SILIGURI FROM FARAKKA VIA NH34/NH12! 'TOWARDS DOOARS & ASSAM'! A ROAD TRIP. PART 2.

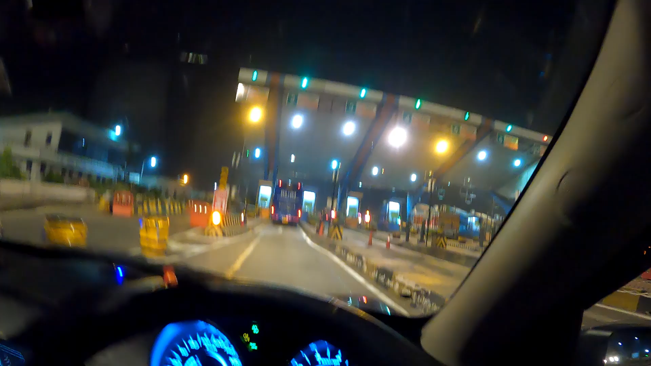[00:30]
ফারাক্কা ব্যারাজের পর প্রথম, আর আজকের আমাদের চতুর্থ টোল প্লাজা। এখন অবধি 280 টাকা আমরা দিয়েছি, দেখি এটাই কত লাগে।
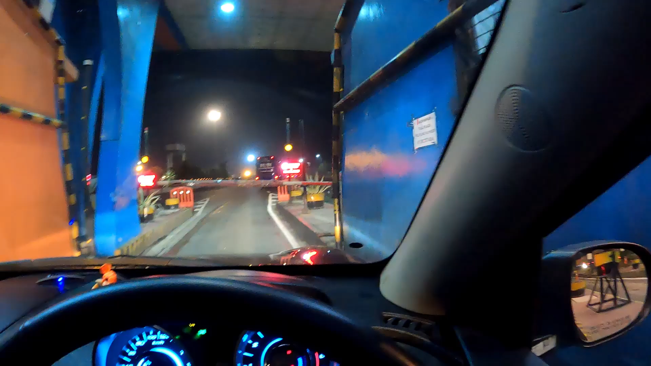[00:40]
এটাই কত লাগবে দাদা?
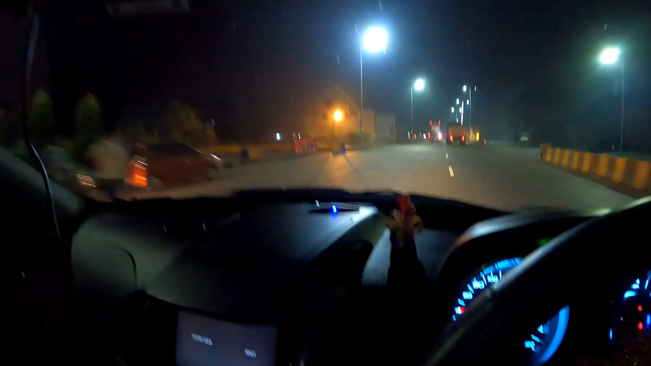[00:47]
140। এই হচ্ছে কথা, এক ঘন্টা প্রায়,
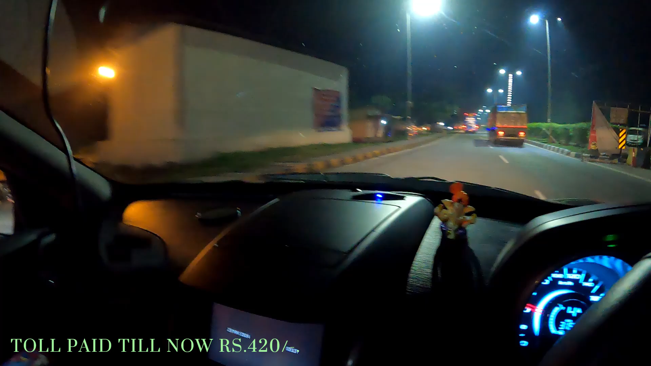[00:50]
এক ঘন্টা পুরো না, 50 মিনিট ধরে নিই,
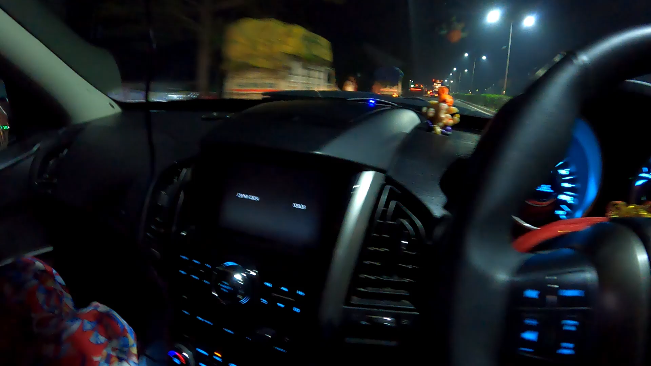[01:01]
ঘড়িতে তিনটে আঠেরো, আমরা এখনো অবধি মাত্র 254 কিলোমিটার পার করেছি।
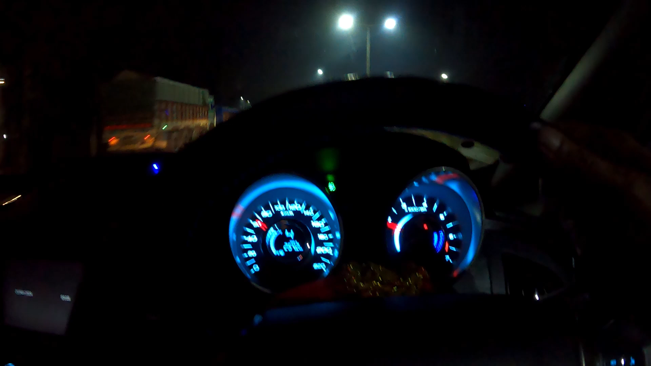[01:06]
আমাদের প্রায় 600 কিলোমিটার আজকে রাস্তা যেতে হবে,
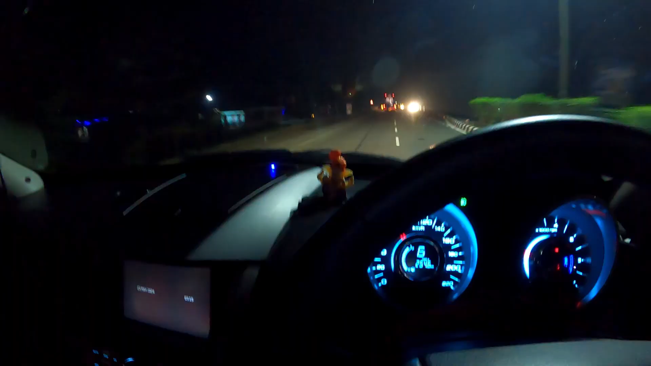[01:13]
তাই আমরা যথেষ্ট কি বলবো, লেটে চলছি। দেখা যাক কতটা লেট আমরা মেক আপ করতে পারি।
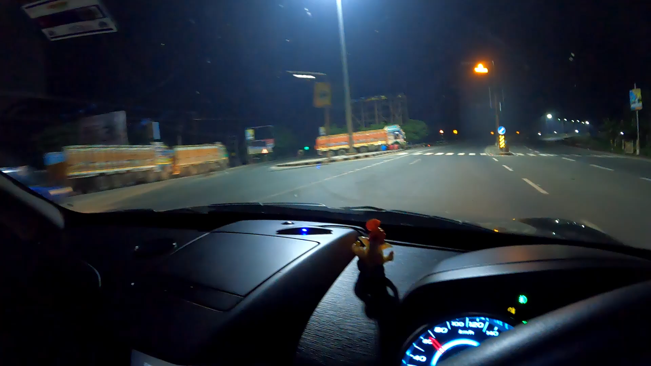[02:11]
মালদা বাইপাস বলছিলাম যে 2 মাস আগেও দেখে গেছি, মালদা বাইপাস ঠিকঠাকই আছে একেবারে, রাস্তা একেবারেই ঠিকঠাক আছে, কোনো সমস্যা নেই কিছু।
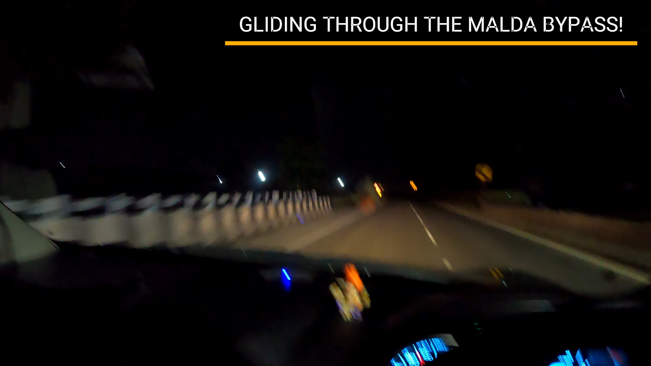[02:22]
এখনও অবধি এই মালদা অবধি যে এলাম, রাস্তা সম্পর্কে যেটুকুনি বলার সেটা হচ্ছে উমরপুরের 5 কিলোমিটার আগে,
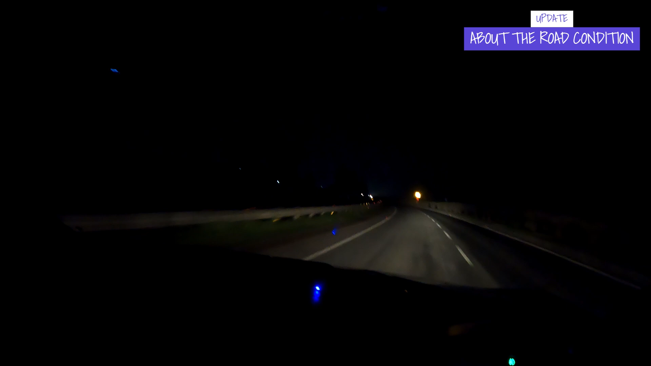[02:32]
উমরপুরের 5 কিলোমিটার পরে এই একটা যে প্যাচ,
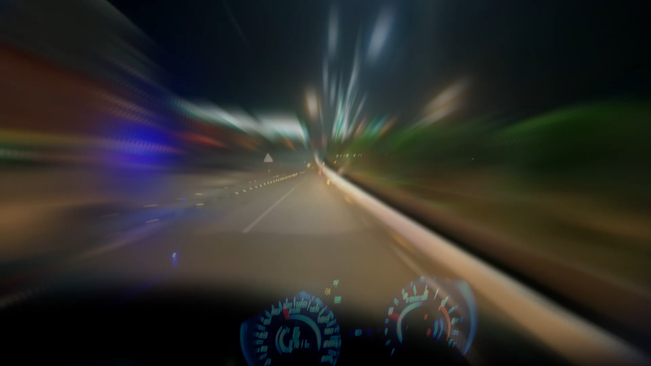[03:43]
আজকের 5 নম্বর টোল প্লাজায়, এটা 5 নম্বর টোল প্লাজা,
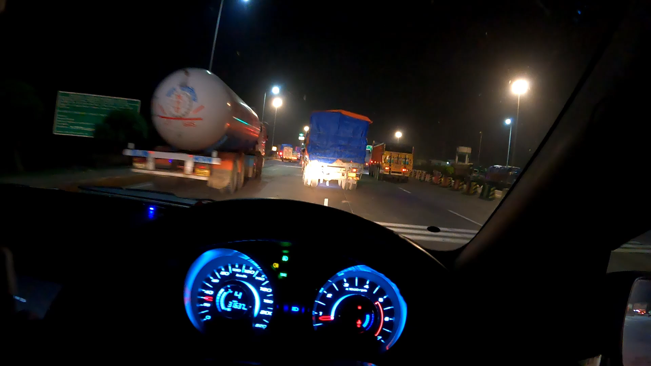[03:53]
চলুন দেখা যাক কত কি লাগে।
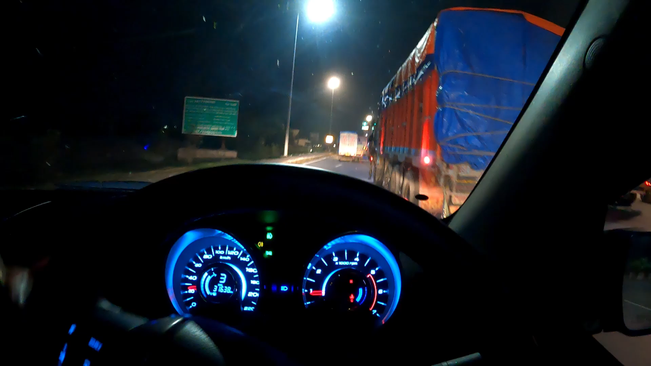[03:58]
এটা আবার একটু জ্যাম জ্যাম আছে দেখছি, রাস্তা কিন্তু মেনটেনেন্স দরকার, এটা কিন্তু খুব স্পষ্ট,
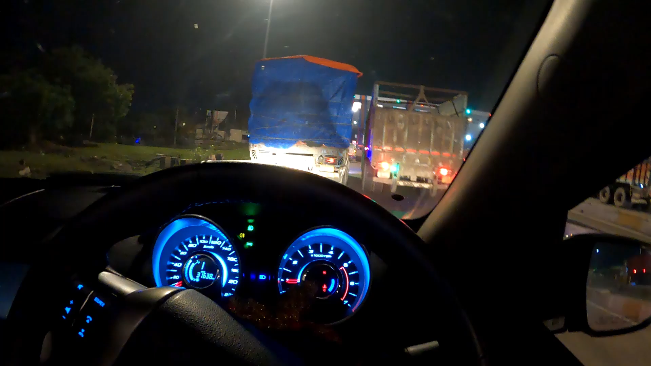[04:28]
তাই রাস্তার কিন্তু আবার একটু মেনটেনেন্স বোধ হয় প্রয়োজন।
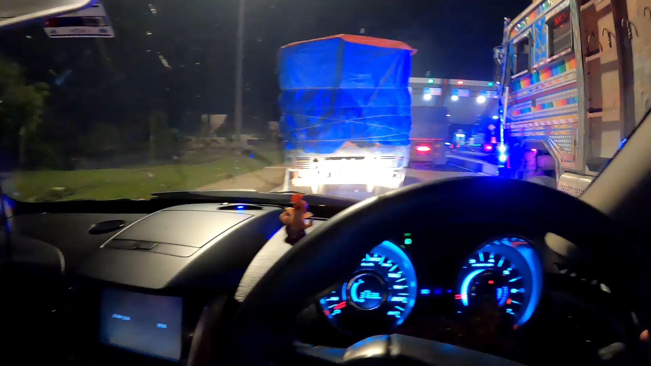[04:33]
তো এই হচ্ছে কথা, কত লাগবে এটা?
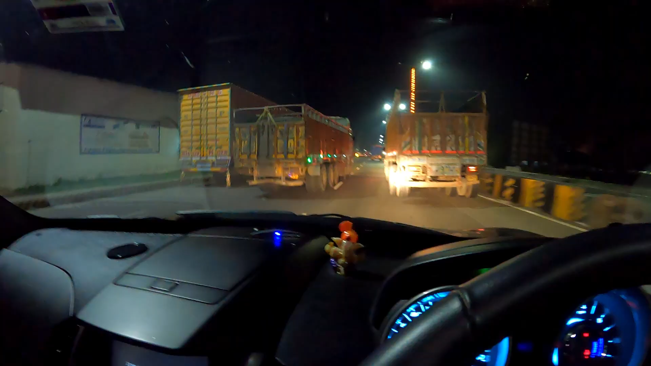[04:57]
সামনে গিয়ে দেখা হচ্ছে। রায়গঞ্জ বাইপাসের খুব কাছাকাছি আছি,
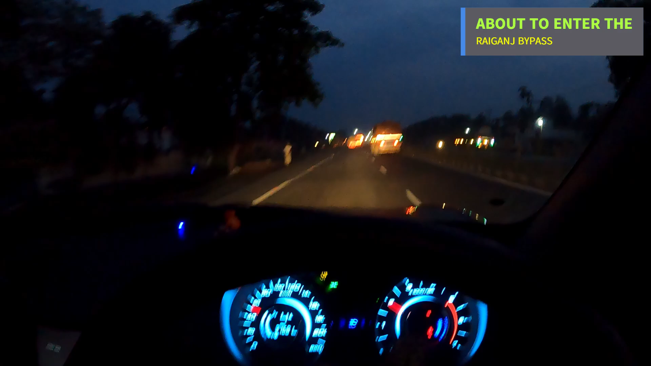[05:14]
এক্সিট 250 মিটার, মানেই মাস দুয়েক আগে যখন এসেছিলাম তখন এই বাঁ হাতের এক্সিট ধরেছিলাম, আর এইবার বাঁ হাতের এক্সিট না ধরে আমি সোজা রায়গঞ্জ বাইপাস ধরছি।